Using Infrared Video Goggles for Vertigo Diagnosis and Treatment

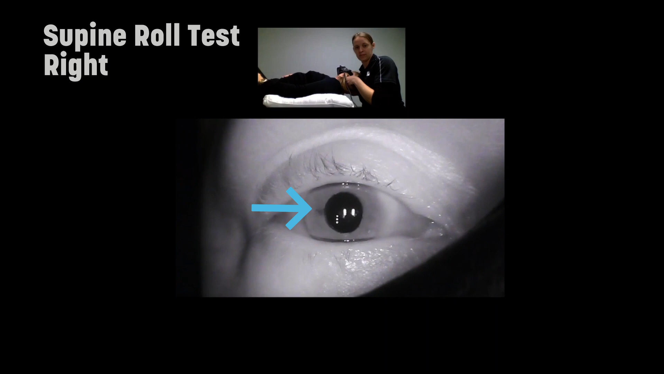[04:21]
This patient has a nice dark spot on her right iris, which can be helpful to follow as we try to identify the direction of any nystagmus. You can see that after a few seconds of latency, the patient has a left, horizontal beat nystagmus.
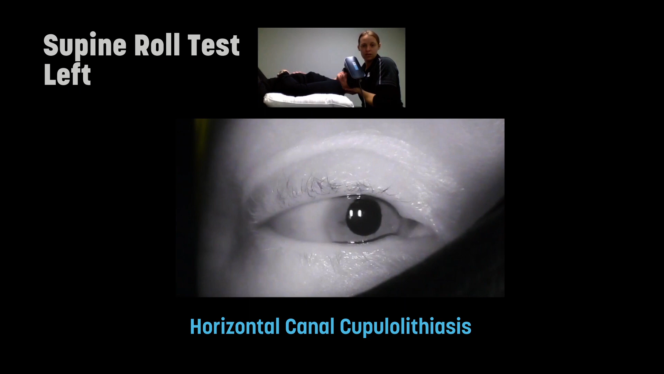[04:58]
However, neither nystagmus looked particularly weaker than the other side, which is how I've been trained to identify the affected side in someone with horizontal canal cupulothiasis.